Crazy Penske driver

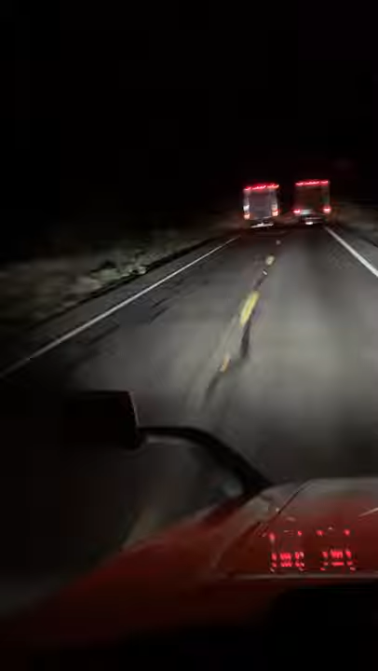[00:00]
this fucking white Penske truck has been driving slow as shit, and just fucking, I got past him, and he just fucking, oh fuck! Oh my gosh, he almost just caused a fucking major accident right now.